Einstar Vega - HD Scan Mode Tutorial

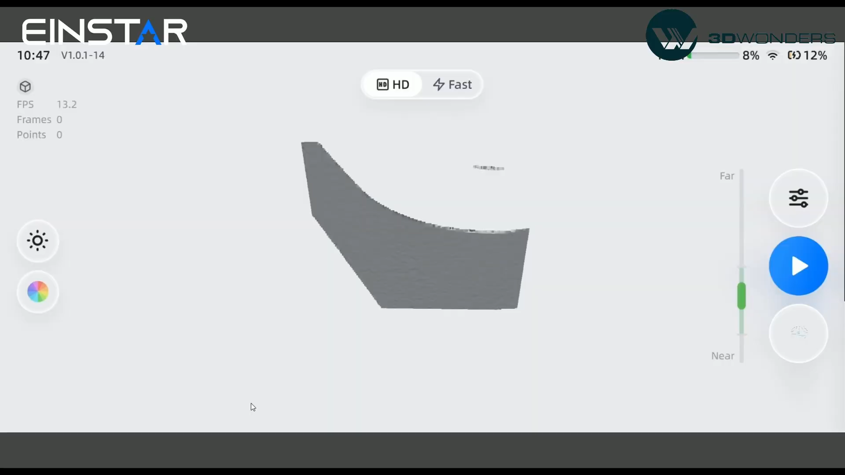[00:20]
Go to the advanced settings, choose the object mode,
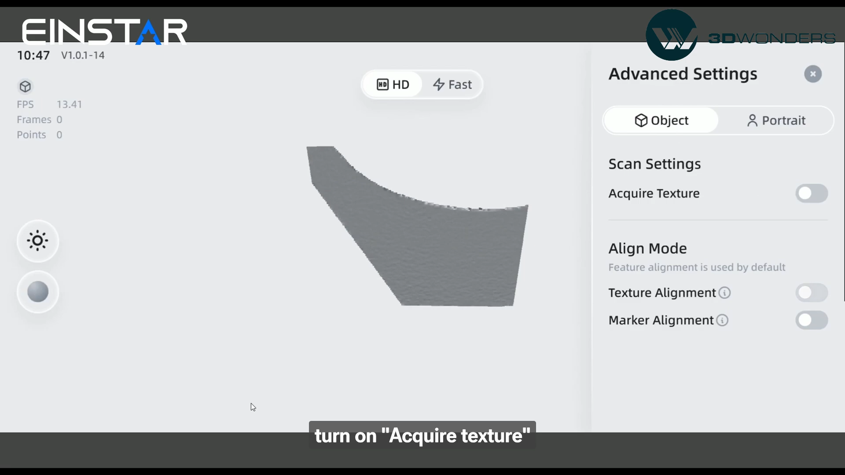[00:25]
turn on acquire texture if you need color data, and choose alignment mode as needed.
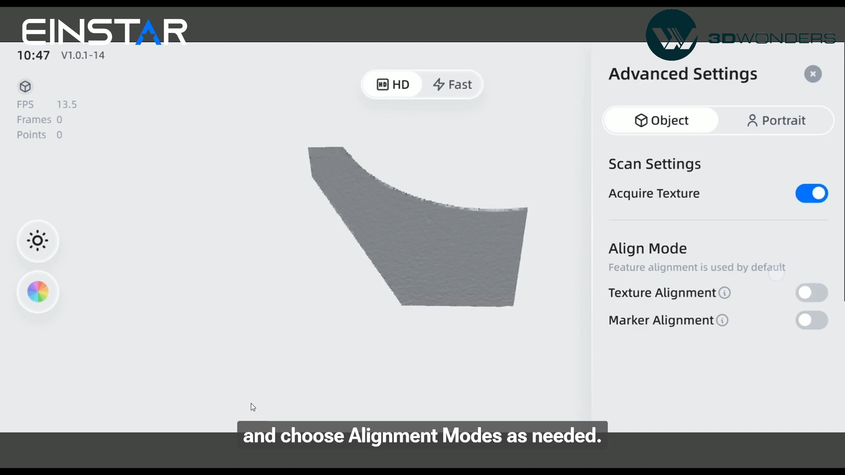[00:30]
Feature alignment is enabled by default to align data by rich geometry features.
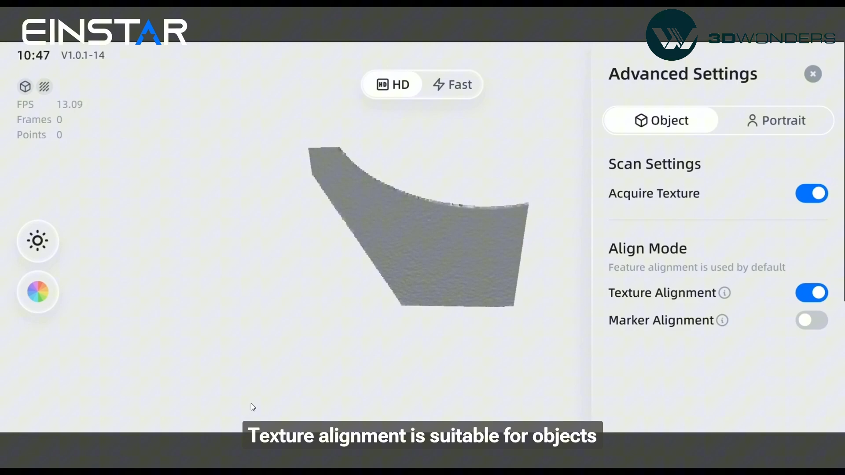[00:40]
Texture alignment is suitable for objects with rich and irregular texture, while marker alignment is used for objects with repetitive or less geometry features when markers are needed.
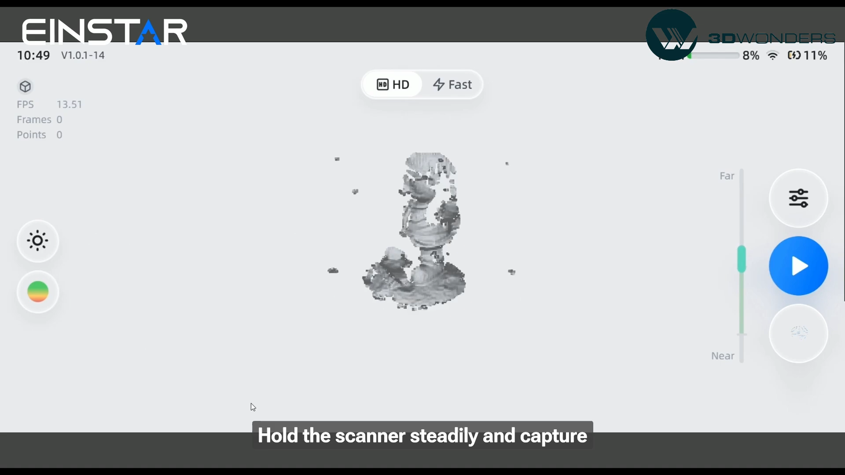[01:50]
Hold the scanner steadily and capture evenly across the object,
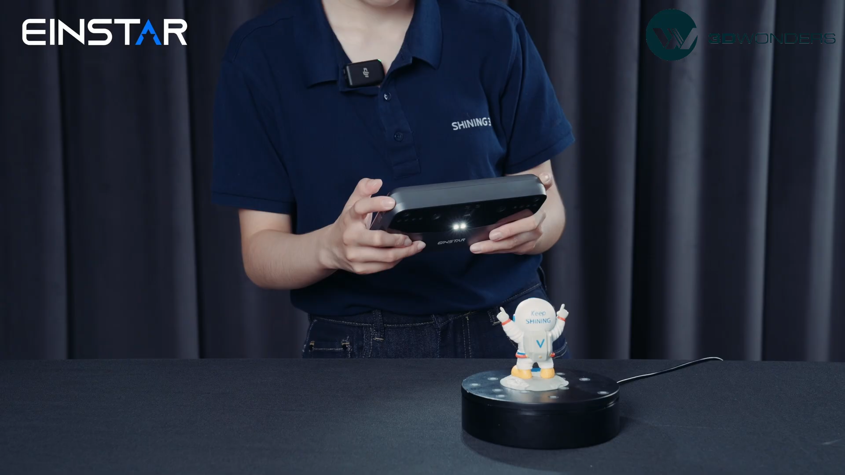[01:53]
and keep the distance bar green follow the data quality indicator until your wanted areas turn green.
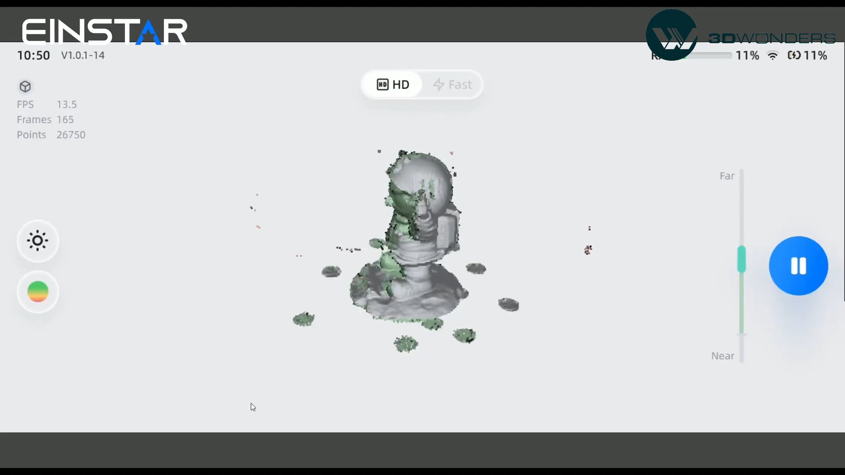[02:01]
When you are satisfied, you can stop scanning.
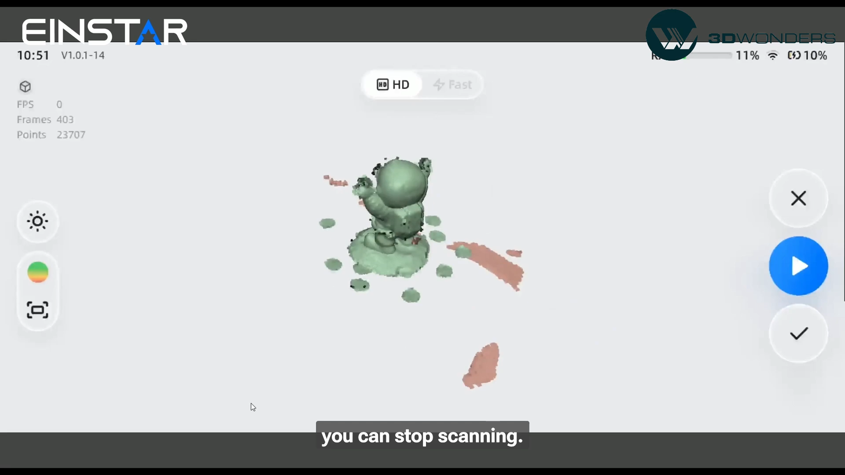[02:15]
Rotate and move the model for viewing.